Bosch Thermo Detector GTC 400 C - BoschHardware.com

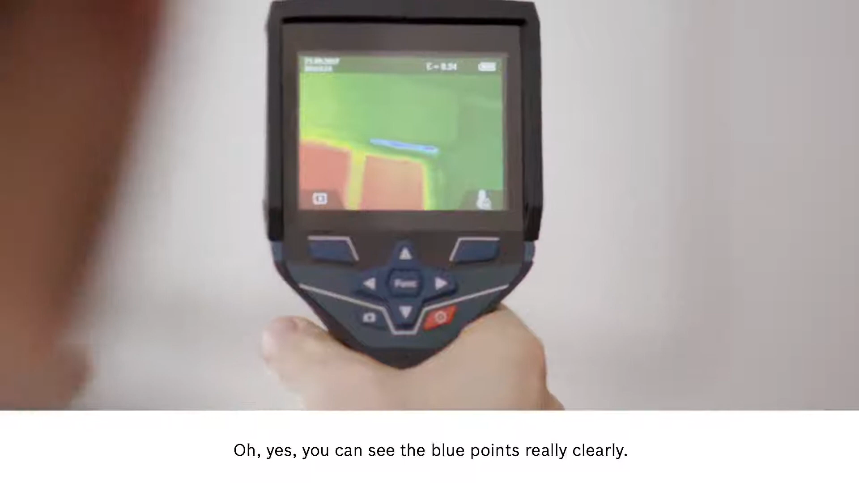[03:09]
It's really obvious that cold is getting in there. Exactly. Press the large red button at the front.
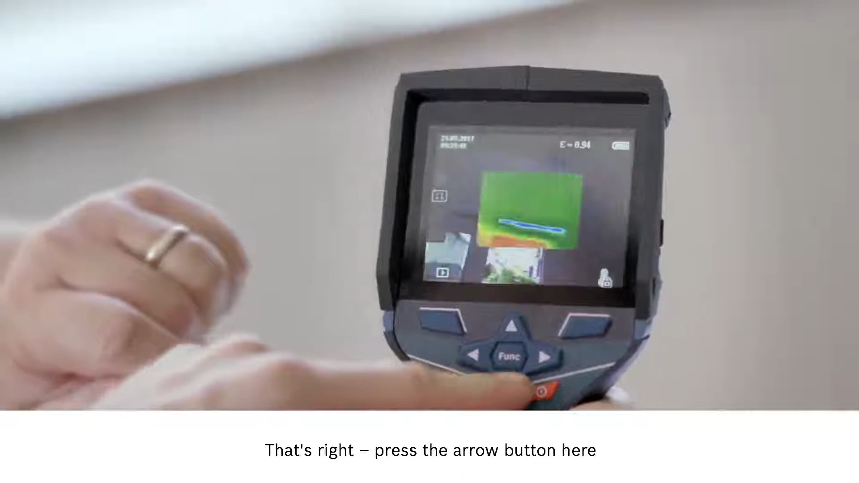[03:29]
Press the arrow button here and you'll see the real image. That way it'll be easier for you to show your customer where exactly you measured. Yes. The next step is to save what we've done. In other countries they have the exact opposite of this thermal bridge issue with air conditioning systems.
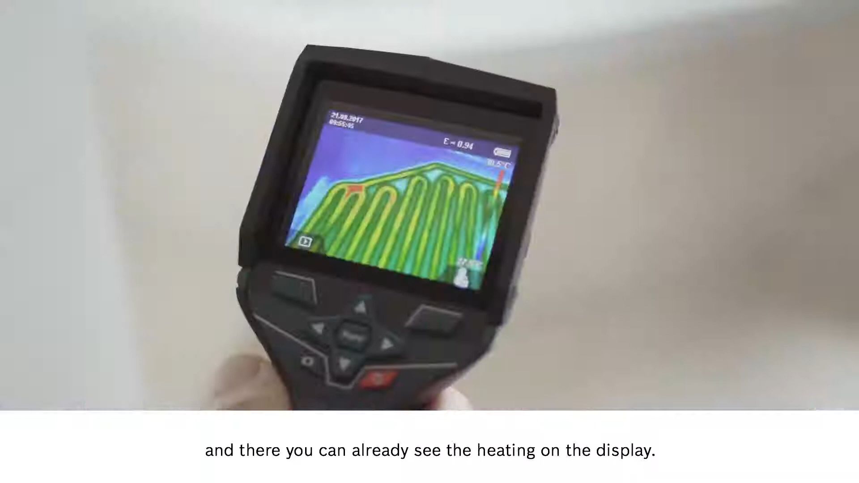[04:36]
Then we'll quickly use the wi-fi hotspot to send the documentation over to our Bosch measuring master app.
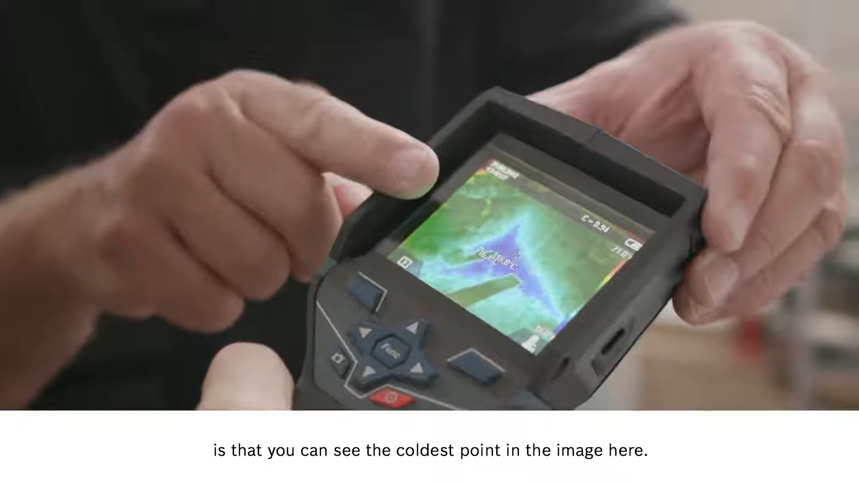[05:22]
It's very clearly a different color in the temperature display too.
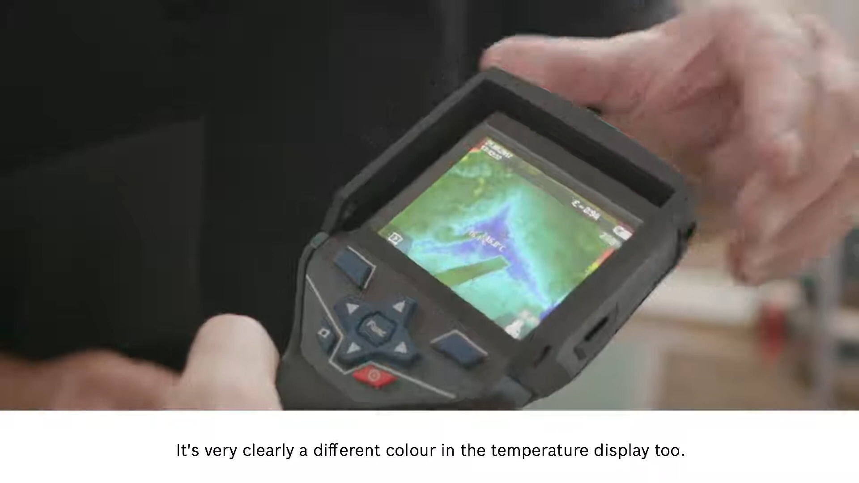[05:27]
But then you can also see the temperature around this point in the wall which allows you to make a comparison.
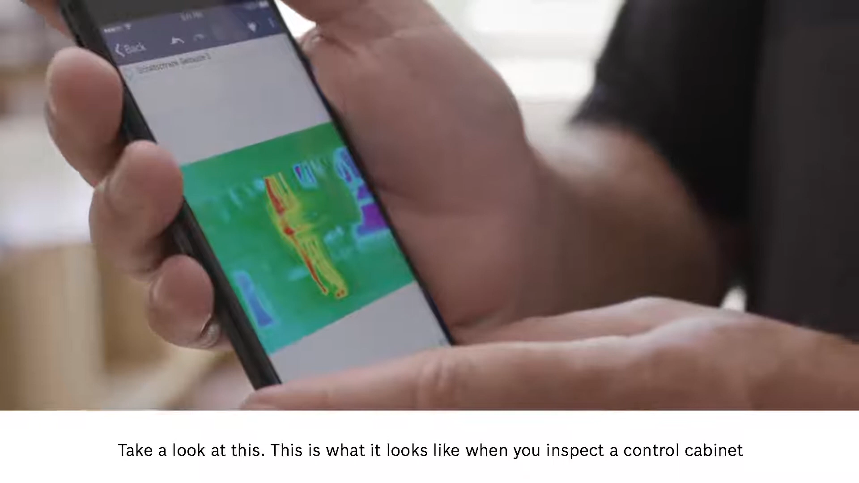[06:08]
This is what it looks like when you inspect a control cabinet and discover some overloading which can of course then go on to be fixed.